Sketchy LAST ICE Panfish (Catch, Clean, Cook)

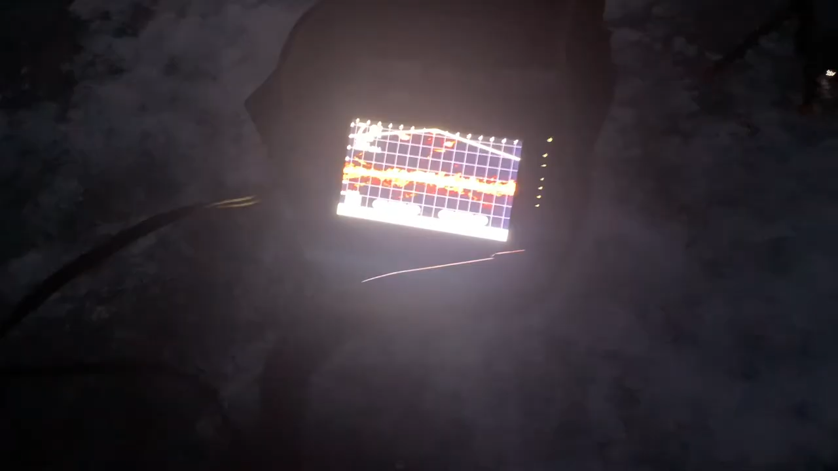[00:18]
And we got fish down there.
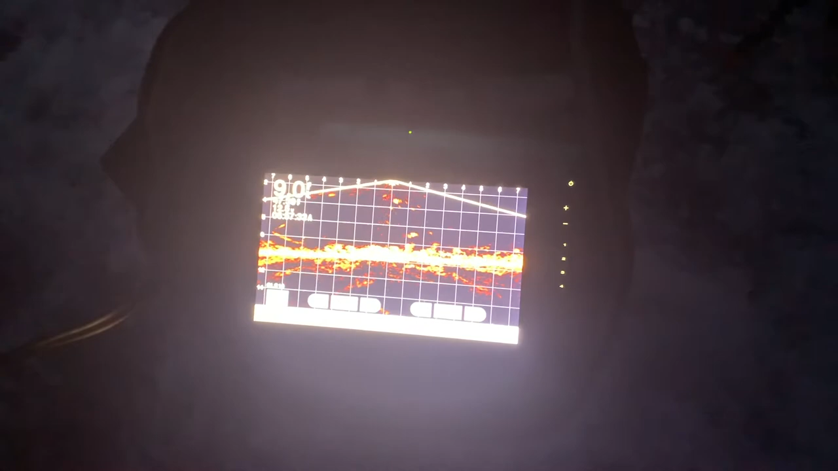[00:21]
So we're gonna get to fishing.
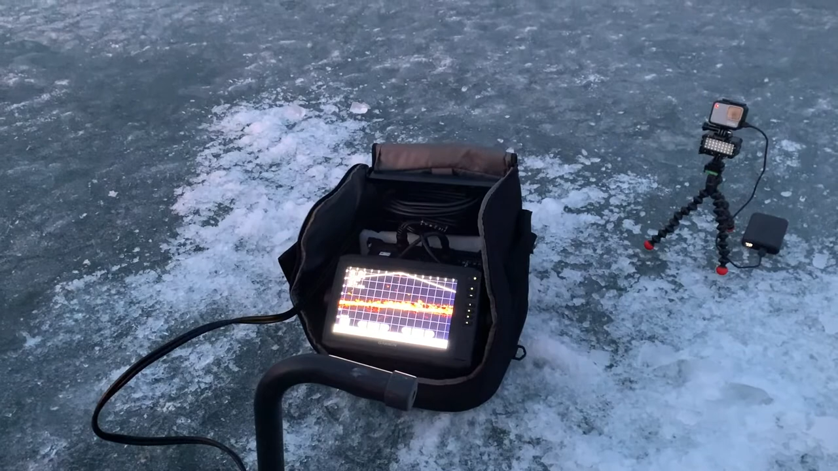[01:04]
Got the Panoptics hooked up. We're fishing.